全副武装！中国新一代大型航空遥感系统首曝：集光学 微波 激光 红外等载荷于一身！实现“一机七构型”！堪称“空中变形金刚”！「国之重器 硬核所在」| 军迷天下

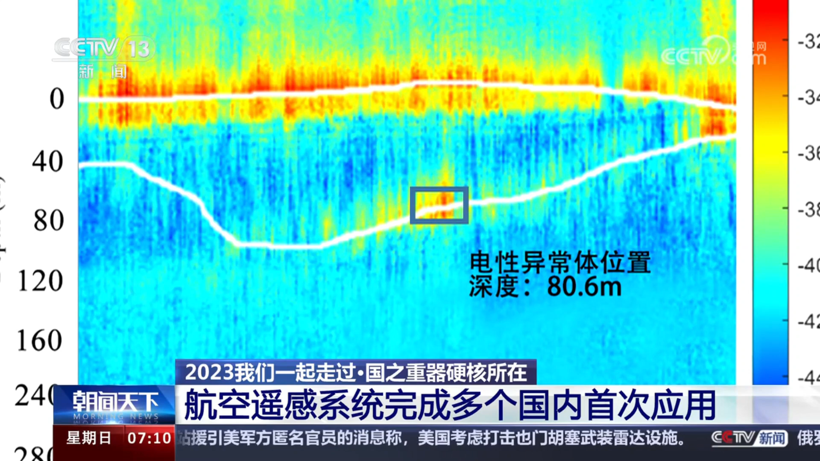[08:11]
80米处的状况对解决冰川厚度摇杆监测难题突破冰储量估算瓶颈等具有重大意义